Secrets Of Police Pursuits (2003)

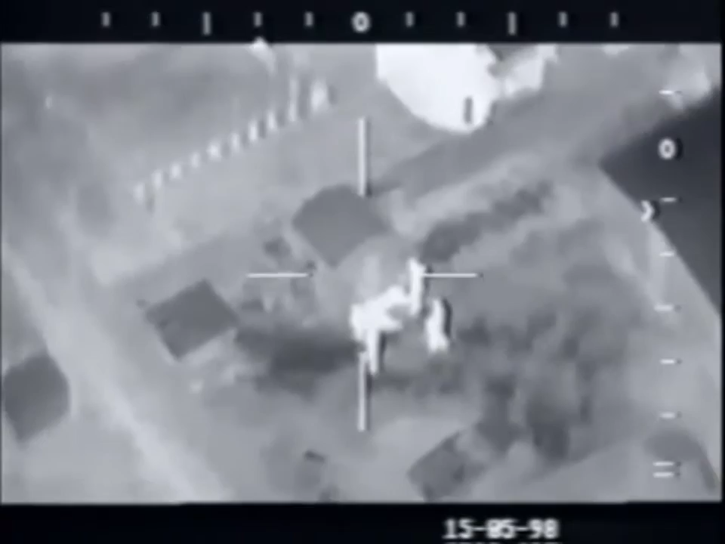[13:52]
At nighttime, we would switch to the FLIR, or forward-looking infrared. And that camera system detects heat. Got a suspect in the shed. Got a suspect in the shed. We use it virtually 100% of the time on our radio calls at night.
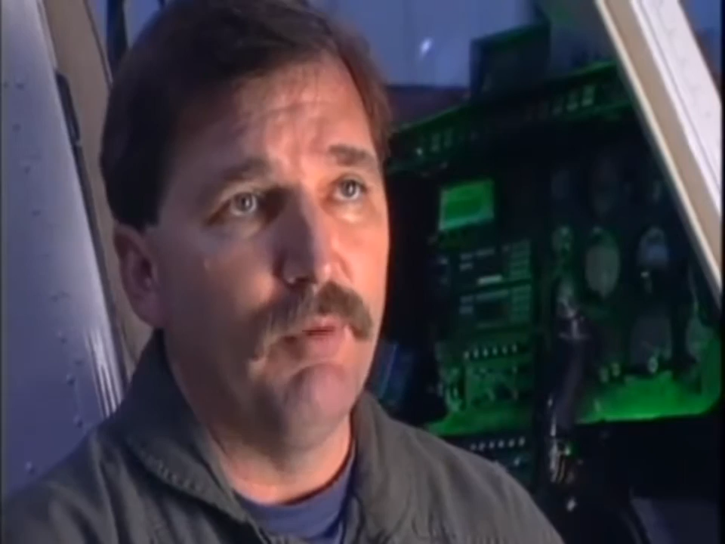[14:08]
That's how we operate.
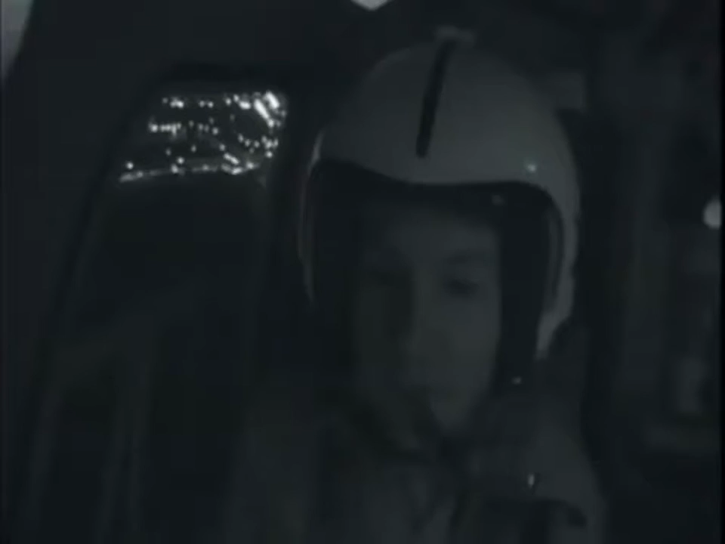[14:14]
Our job in the air support unit is to see and to provide information to officers on the ground. At night, we can't do that without the FLIR system.
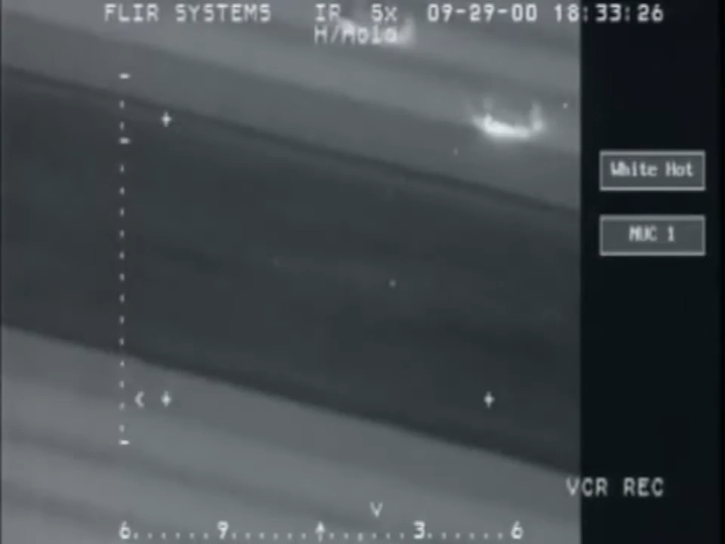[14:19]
That's just the bottom line.
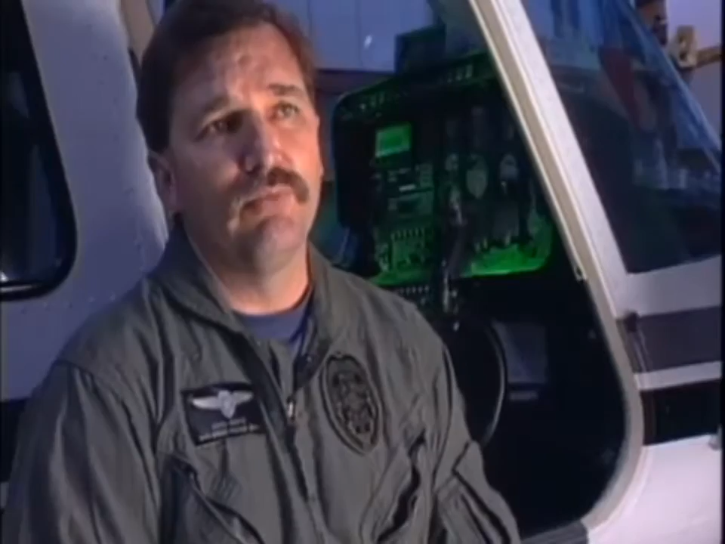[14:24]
It operates just like your home video camera, but it doesn't see colors and visible light. It sees heat.
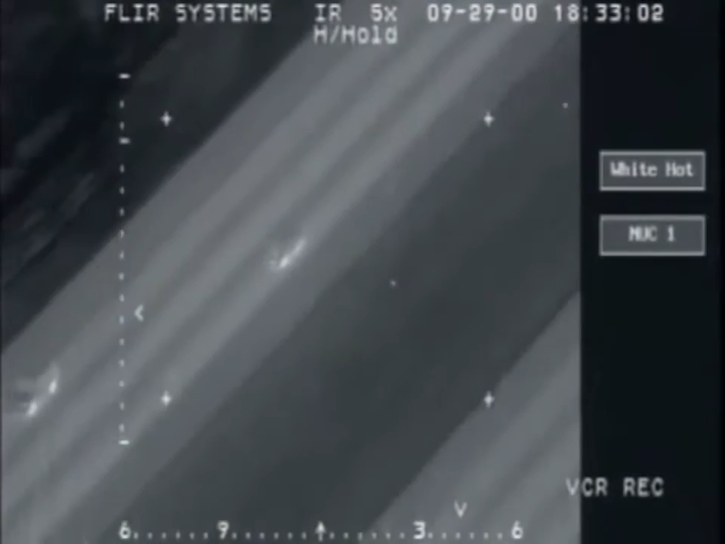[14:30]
And when the picture is displayed to us, it looks like a black-and-white television screen. Levi's and a ball cap. He is still running northbound in the alley right now.
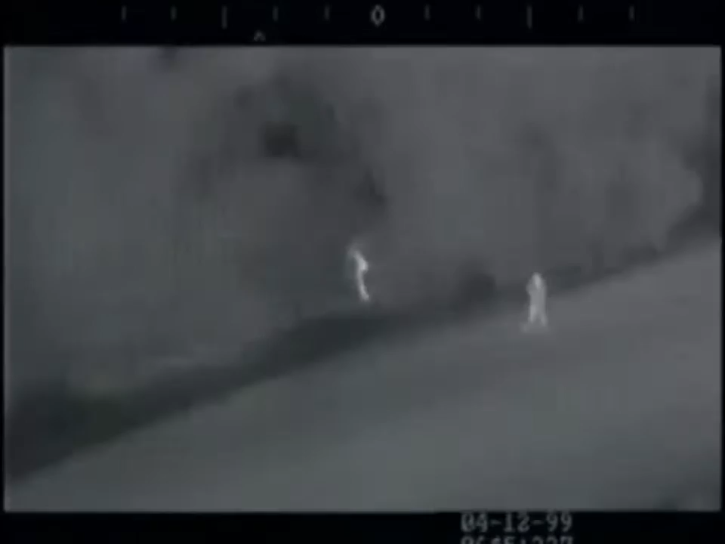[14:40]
So even in pitch darkness, under brush, or in a darkened alley, it doesn't matter.
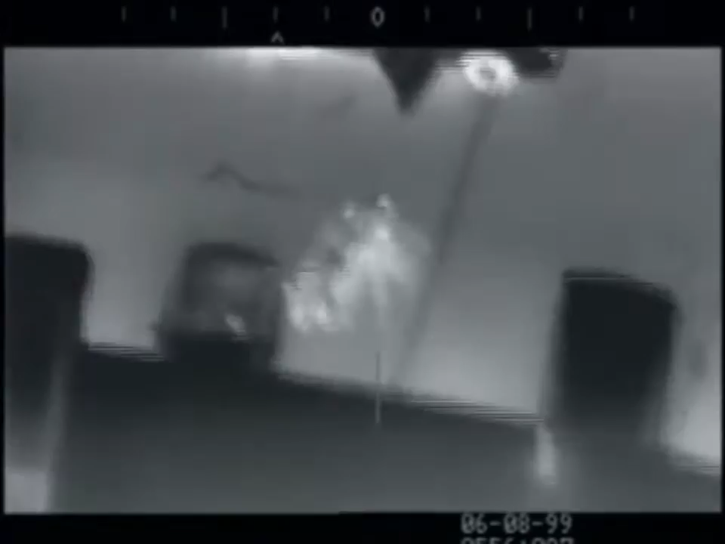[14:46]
FLIR still picks up the heat from a vehicle or body. In other words, when FLIR's flying, you can run, but you can't hide.
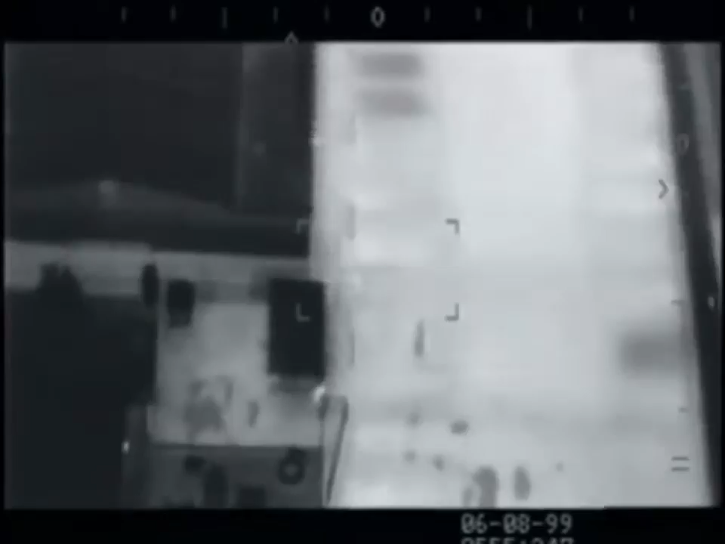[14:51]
Police car right there. That's him right in front of you. It's 10-4.
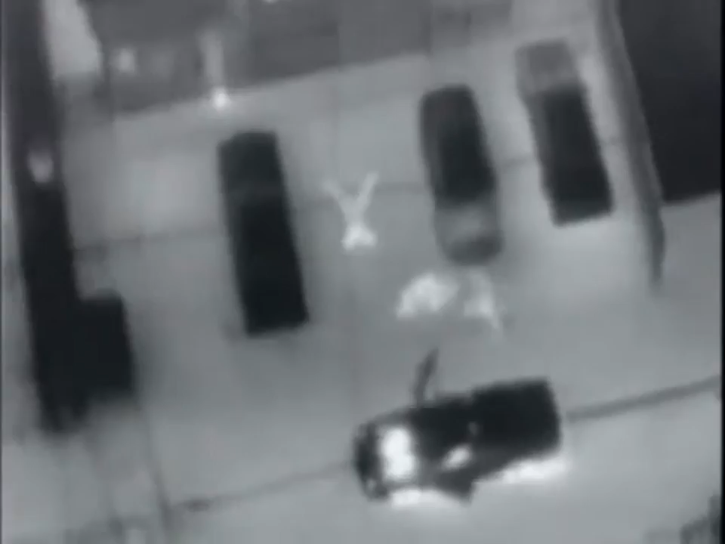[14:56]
San Diego, August 6, 1999.
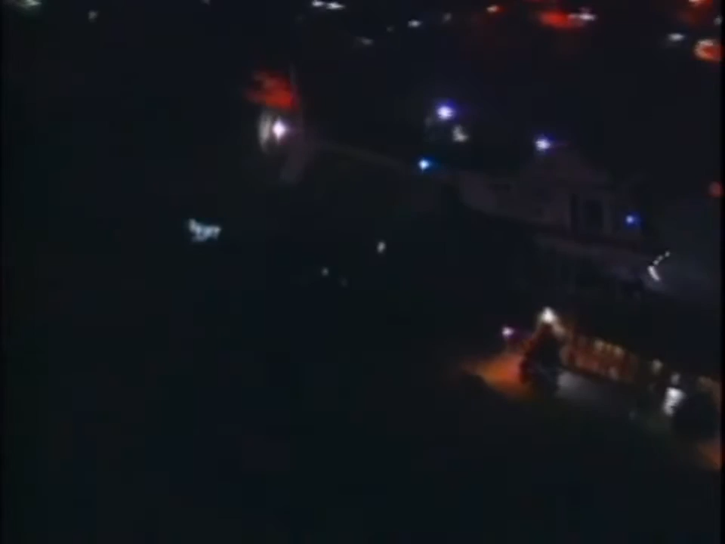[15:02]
A fleeing suspect turns off his lights, hoping to elude officers under the cloak of darkness. 10-4, southbound 805, the number 3 line. But little do the criminals below know that the chopper above carries FLIR.
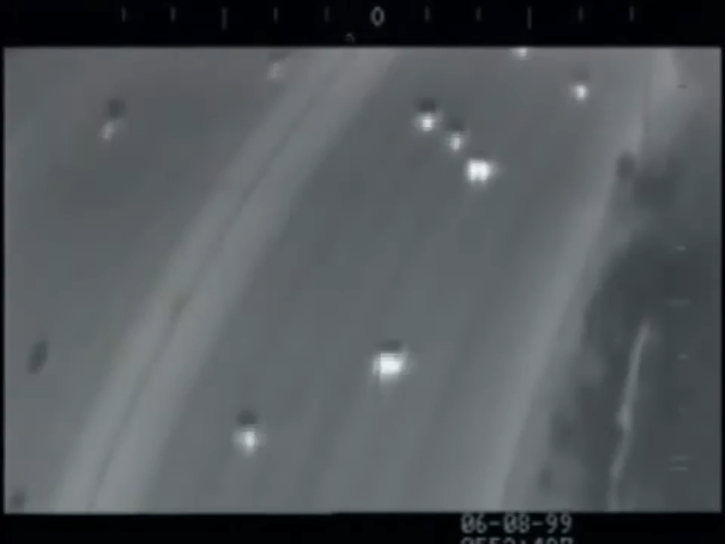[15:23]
Yeah, blacked out, southbound 15. This guy's southbound 15. But from our way. We were using the infrared system, and we were able to see the car's heat, so it was fairly simple to stay up with him.
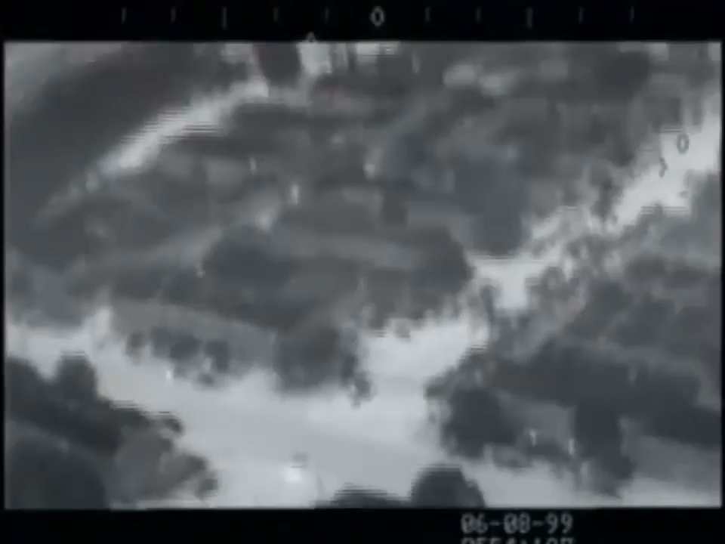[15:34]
As well as warn officers on the street of any trouble down the road. You've got no cross-traffic at that intersection. He's coming up on El Cajon. Watch it, officer. There is cross-traffic here. 10-4, just want to stop sign in. There is no cross-traffic.
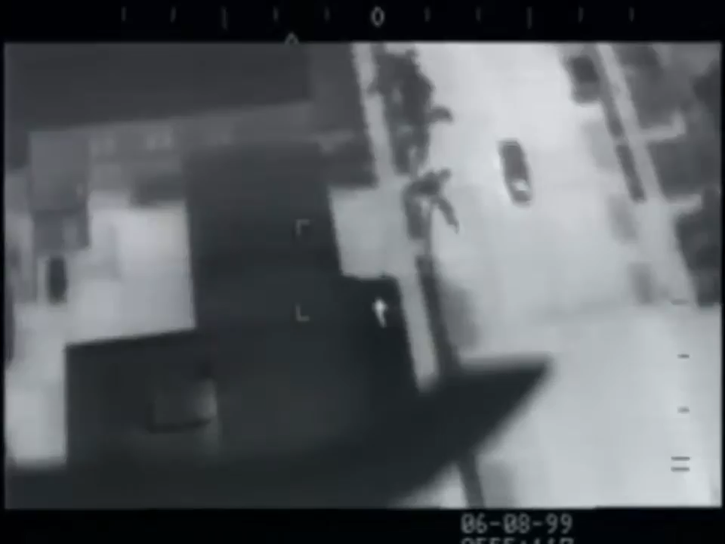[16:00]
Driver is running southbound on the west, on the east curb line. Now he's running eastbound towards the alley. Eastbound towards the alley. High above, the officers easily track the suspect's position. Able, it's a Hispanic male with a white shirt, Levi's, and a ball cap. He is still running northbound in the alley right now. For a white shirt. For Fernando Lincoln, on Polk, on Ohio. He's going to come right up to the unit right now. That police car right there, that's him right in front of you.
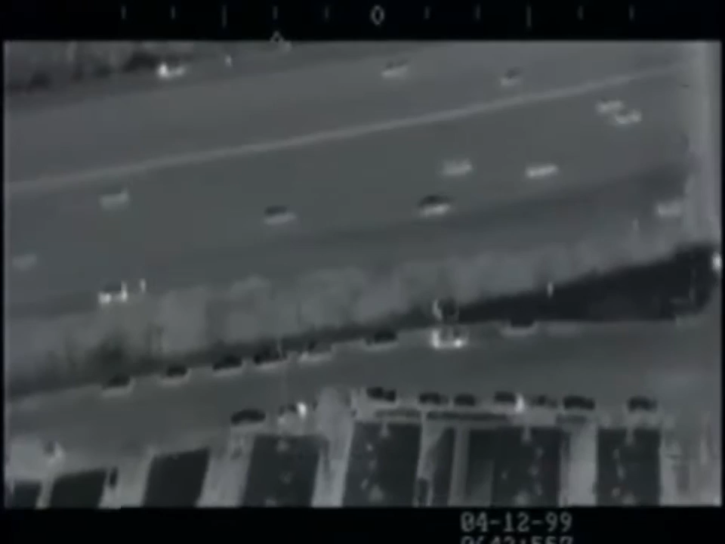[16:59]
plunges into the underbrush along a freeway to evade officers. Police on the ground lose sight of him. But FLIR above picks up a suspicious speck of heat. Okay, you guys, I may have your target here.
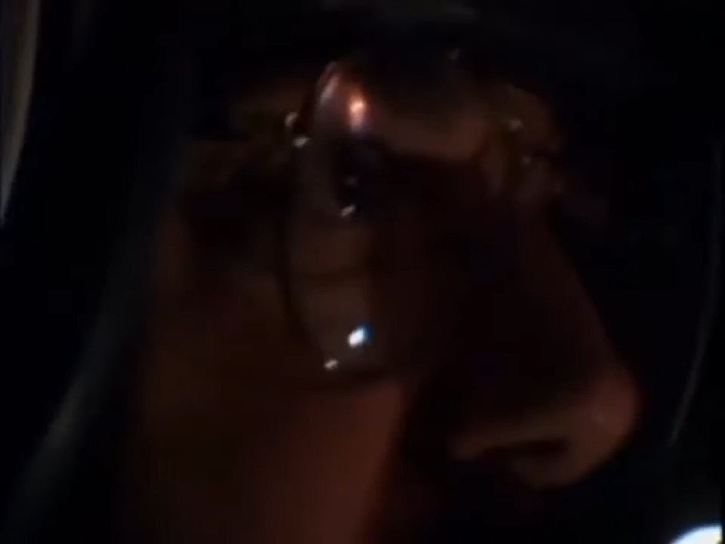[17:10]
Hang on just a minute. Everybody hold your position. I got something in the bushes I'm checking on. Okay.
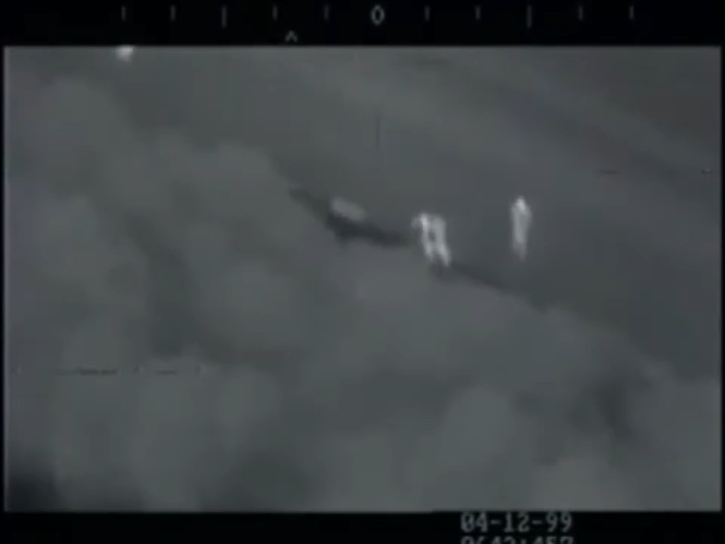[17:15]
Hold your position. Okay, it's an animal, guys. It's an animal. Disregard.
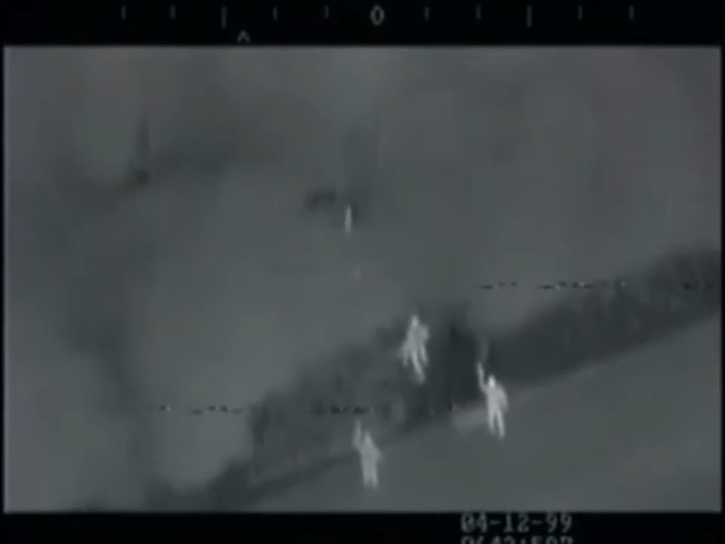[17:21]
It turned out to be a cat hiding under the brush. Well, real quickly, we opened up our perimeter, started searching again, found another heat source, and didn't know what it was, but directed officers to that heat source.
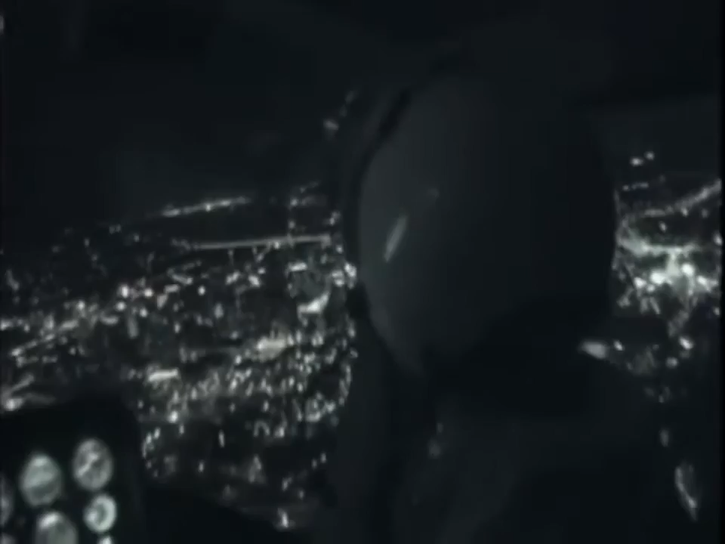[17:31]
Okay. I got something in the brush here on the south side of the bridge.
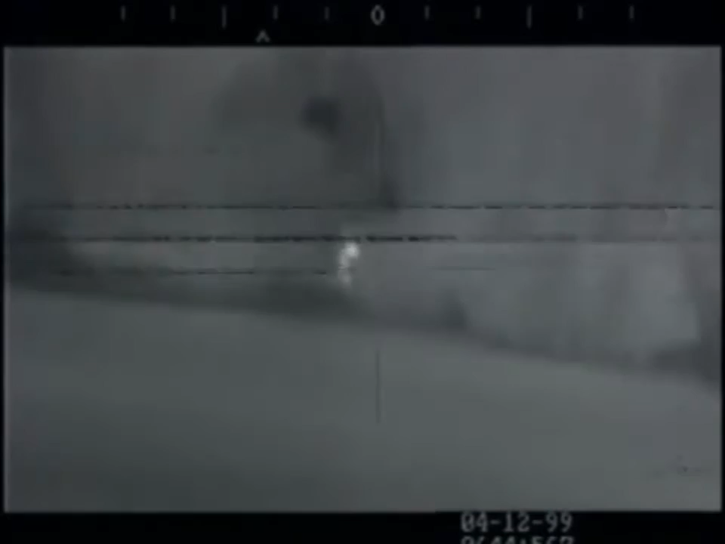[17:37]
Okay, there's an officer walking along the freeway.
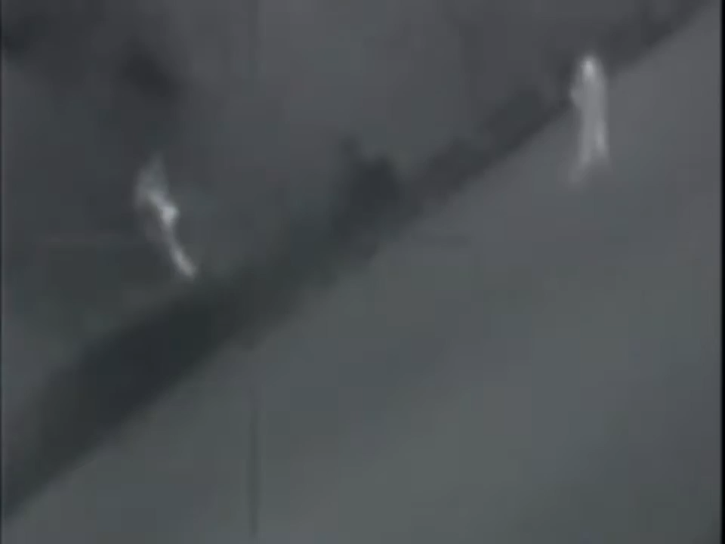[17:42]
You are ten feet from the thing I'm looking at. They literally got to within about four feet of the heat source and could not see him. And we told them, hey, he's right there. Right off in front of you, right there.
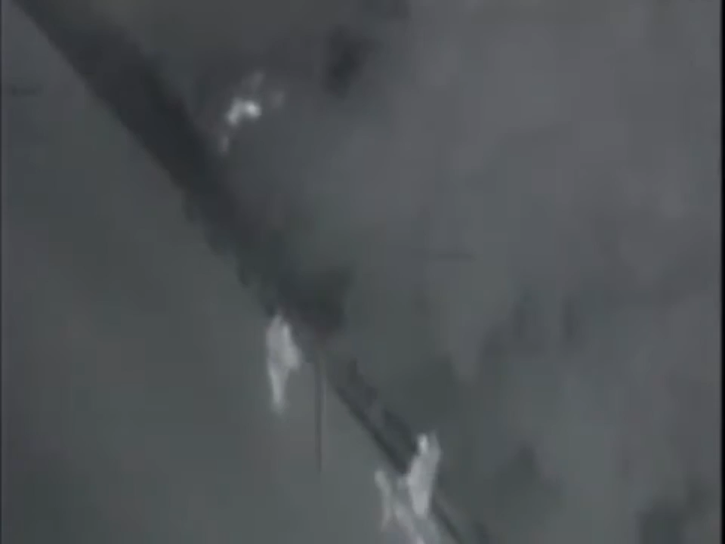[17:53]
And they looked down, and finally they pulled him out of the bushes, and it was the suspect.
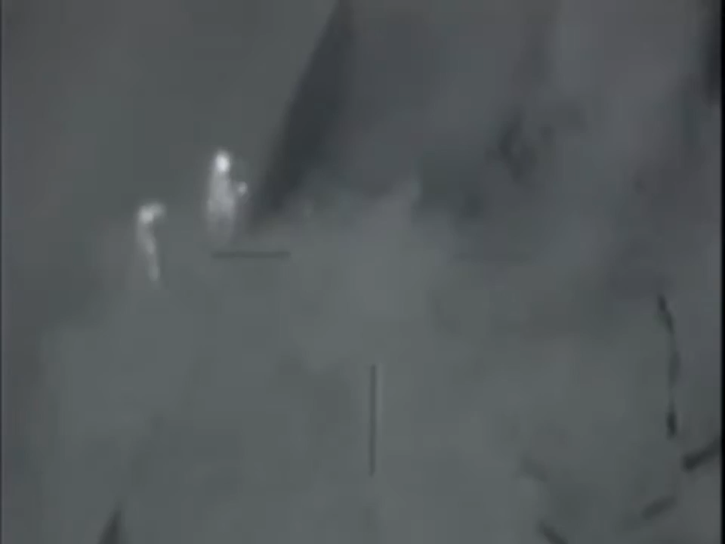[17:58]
Taking the suspect into custody. We're taking the suspect into custody now.
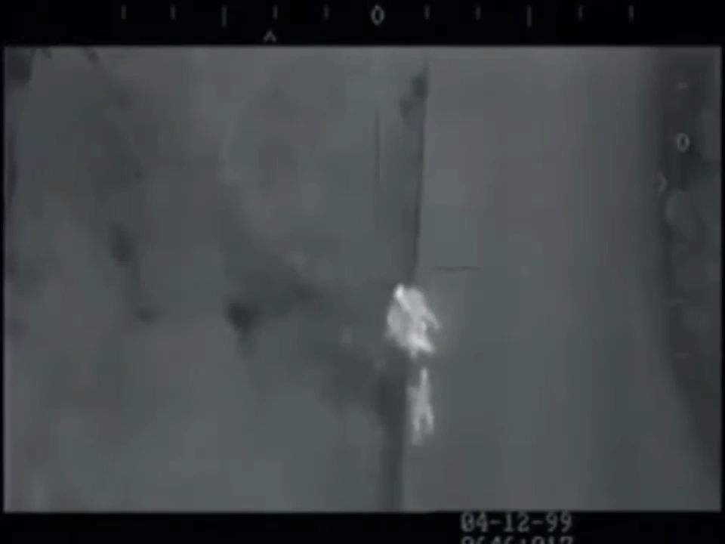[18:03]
Clearly, the high-tech ability of FLIR to put the heat on fleeing felons is simply too cool to pass up when it comes to a pursuit.